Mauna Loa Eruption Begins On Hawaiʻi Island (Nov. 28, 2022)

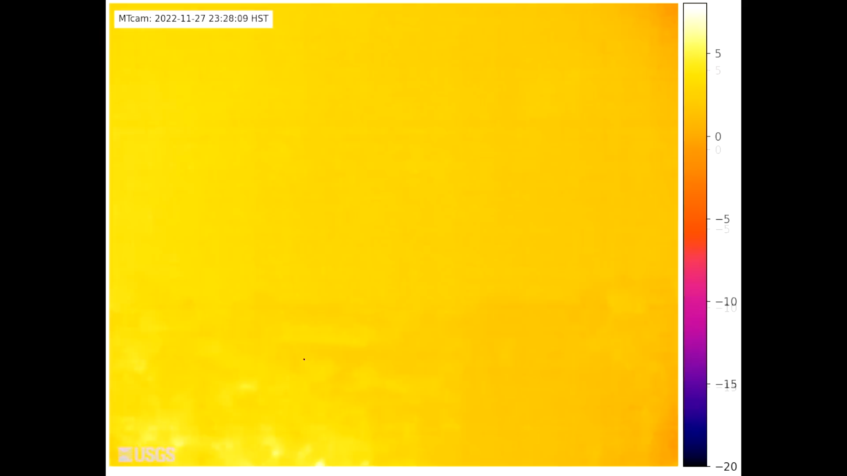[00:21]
The start of the eruption was captured in thermal imagery by a USGS webcam positioned at the summit.
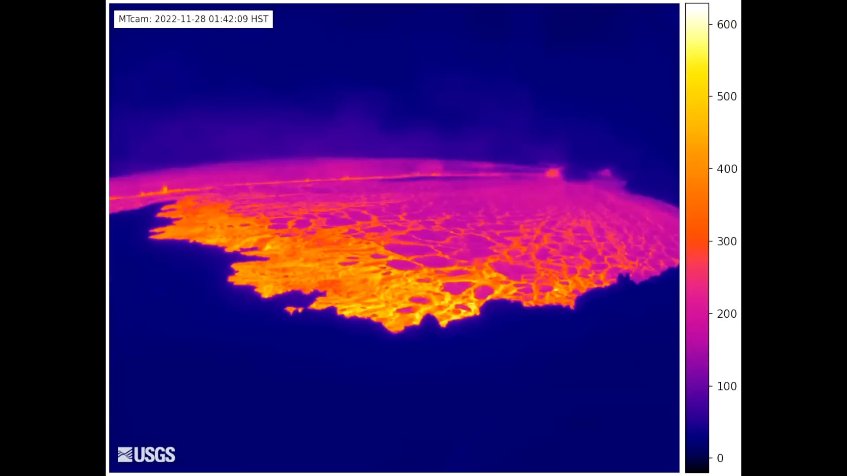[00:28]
As of early Monday morning, emergency officials were saying that all lava vents were restricted to the summit area, although lava flows are visible from Kona.